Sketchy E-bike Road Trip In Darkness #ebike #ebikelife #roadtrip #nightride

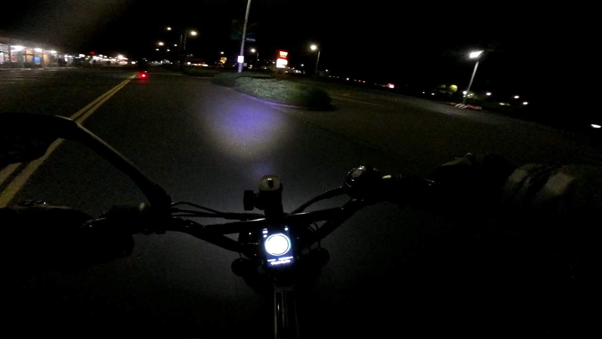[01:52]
with no traffic around this hour of the morning you can go around the speed bumps which is nice just going to tilt this camera up a little bit higher okay hang on
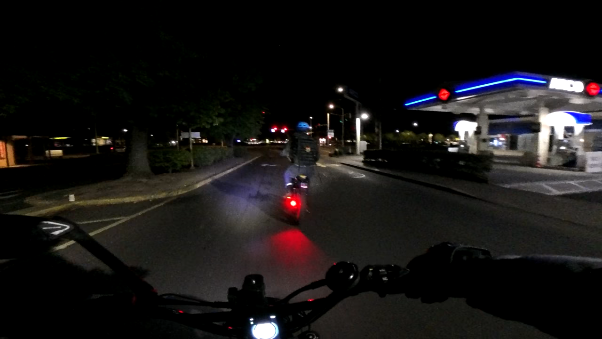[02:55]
want the fast flashing the slower flashing or the um the steady light
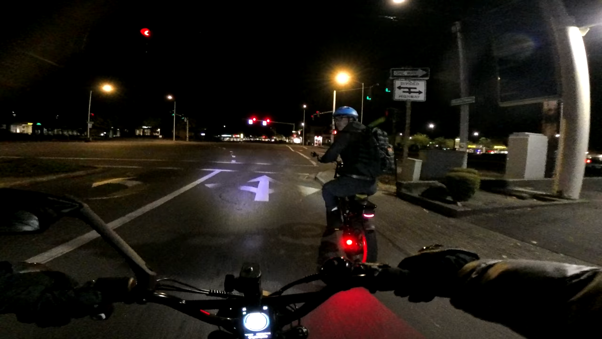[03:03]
yeah i like the solid light it's bright but it's not too bright you know it's not of course not too good
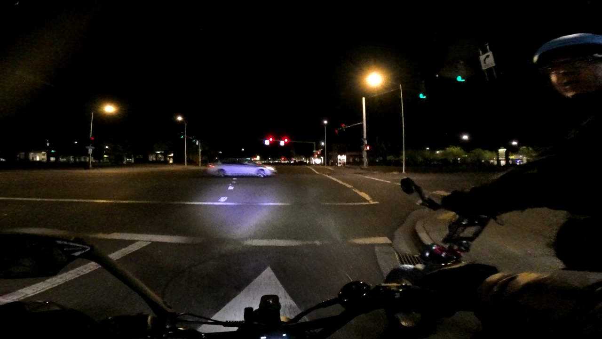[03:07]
hopefully we can trigger this
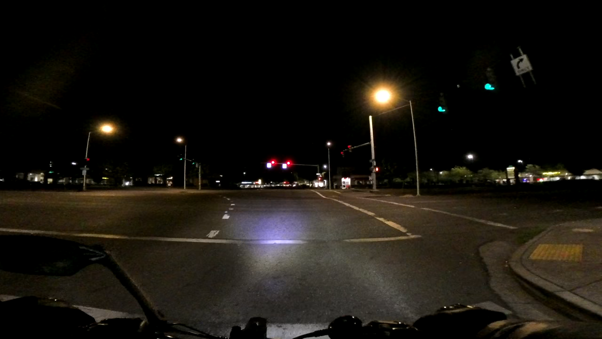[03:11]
yeah the combination of all this they should see us yeah you're on that for sure yeah we'll be fine i'm pretty sure this is a bike lane all the way up yeah there's bike lane quite a ways up and if anything we have a shoulder to ride on can you ride along beside 217 no there's too much destruction right now like the whole highway is on that construction right there because no is there a bike lane on the side there i don't think so
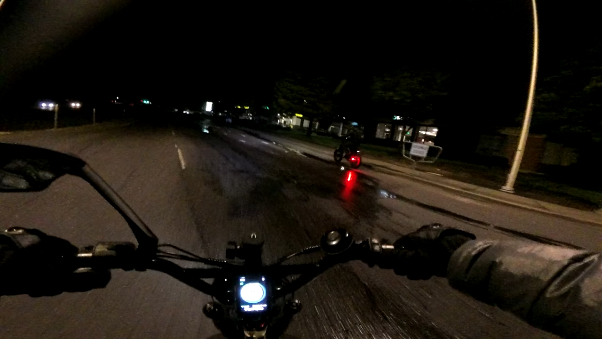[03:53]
we're going to try to keep our speed conservative here in the 20-25 mile per hour
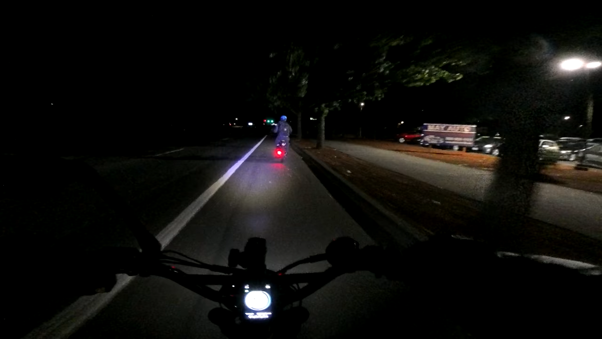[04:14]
so we can save a little bit on our battery now since we're going so early on a sunday morning on this ride that should help to avoid some traffic lots of gravel there this bike lane is terrible lots of as i like to say crap in the bike lane
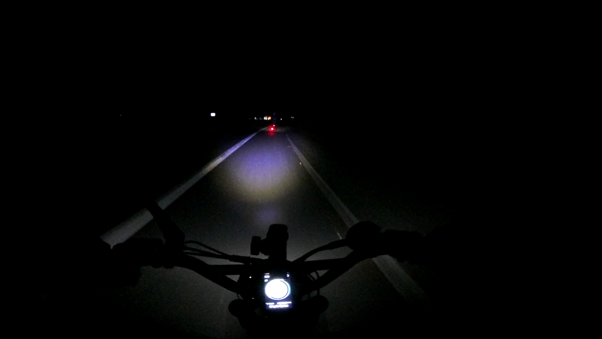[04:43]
but uh yeah if you're familiar with this area you'll know that this is one of the busy highways here in the area lots of traffic all the time speed limit right here is 40 miles an hour
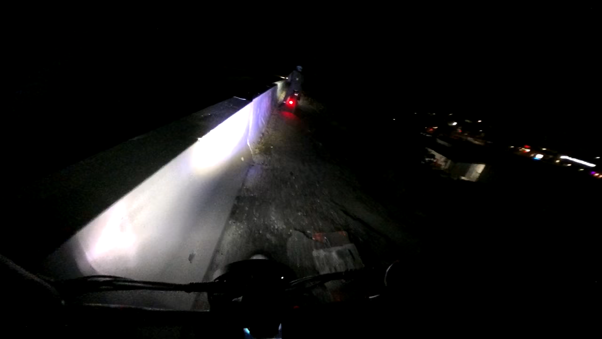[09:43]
There's not a lot of traffic on the road, I think we might have been better to stay on there. Yeah, this is really, you wouldn't want to go right at all.
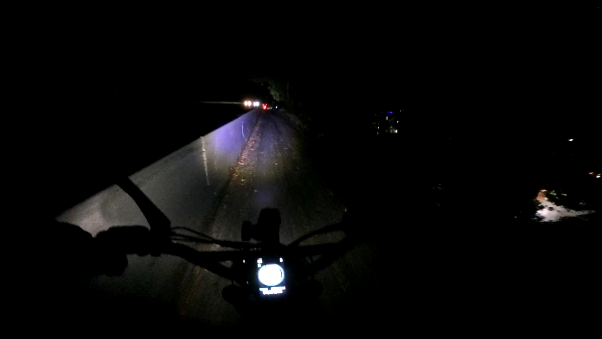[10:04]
Well, down that embankment you would go. Thankfully we're at the end of that.
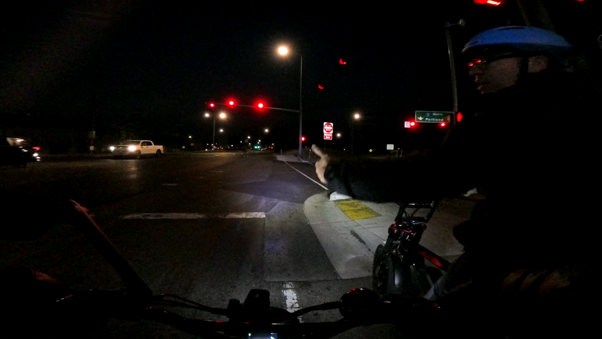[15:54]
Like right there in that situation where they let this lane make a right hand turn in front of you. It's a very dangerous intersection. It is. Yep. And even these, when you're out in the middle there, when you're in the split lanes with the bike, that's always dangerous. You've got green. Yeah, it is. It makes me nervous to go through there. Why don't they have bike lanes along I-5 there? On the side, you know like a pedestrian path? Right.
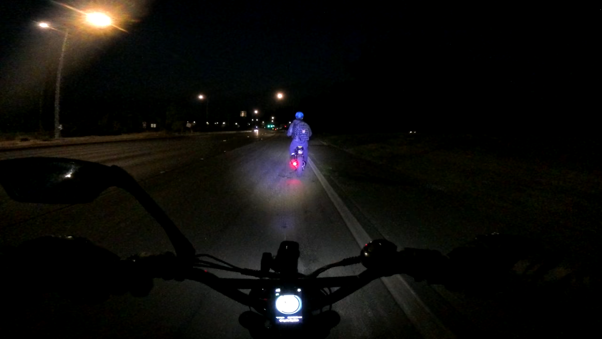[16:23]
And this is sketchy right here. This is 99W as we cross the Interstate 5. No bike lane here.
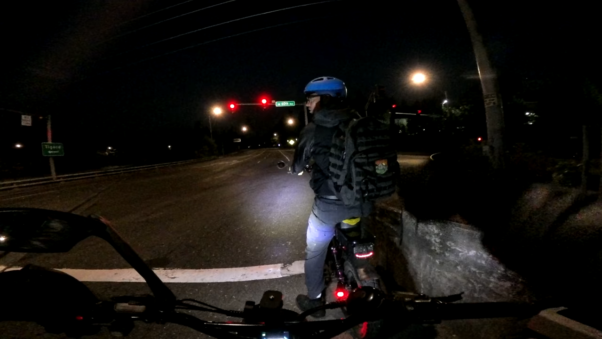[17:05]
But it'd be safer to go across, you know, on the sidewalk. Yeah. Because cars do 50 to 60 miles an hour through here, you know? Yep. Got to watch that nobody's gone in there. We're good.
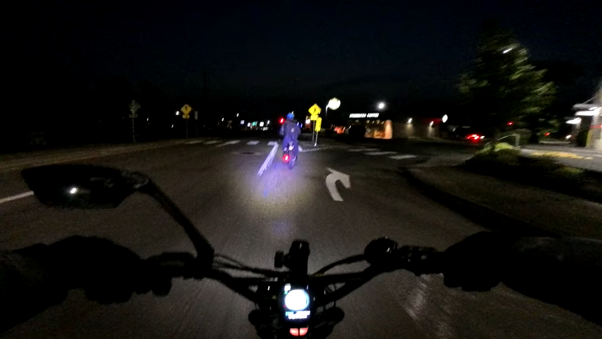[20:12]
So now we're up to, if you're familiar with the area, Capital Highway.
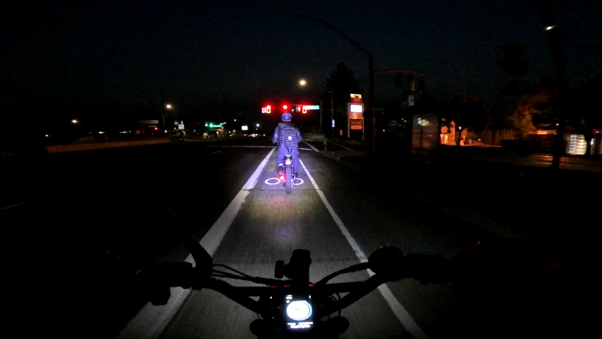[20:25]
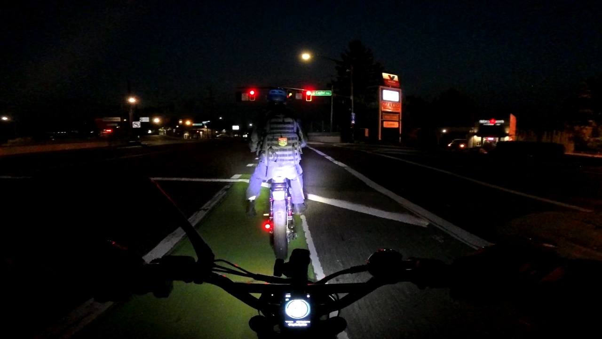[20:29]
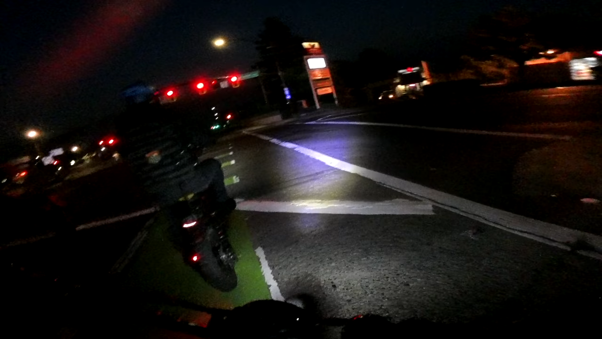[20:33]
Now I still think this headlight outweighs yours. Oh yeah. I've got mine on low right now. Oh, okay. Yeah. Conserve a little. Yeah. That's mine on high.
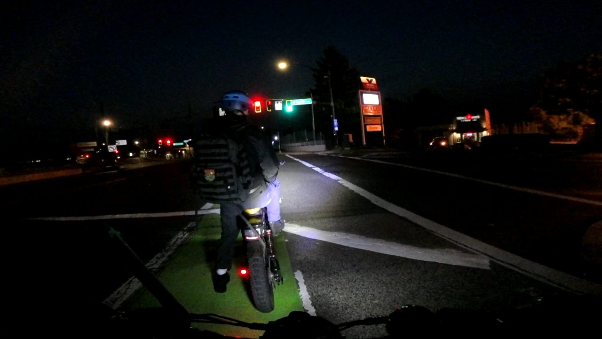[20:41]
Yours is super bright though. Yeah. I just run it full speed ahead, you know. Yeah. Get the maximum lighting you can get. That's the thing, they have the high beam, low beam, I tend to use my high beam if I'm out doing
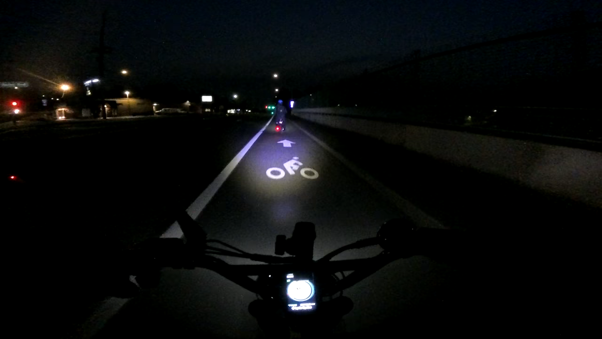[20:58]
any night riding because I want to see where I'm going. And the Lyric Cycles definitely hit it out of the park with this headlight, I'll say that. And it's such a great headlight, they put it on all their bikes, which I can't blame them for. Get this light here.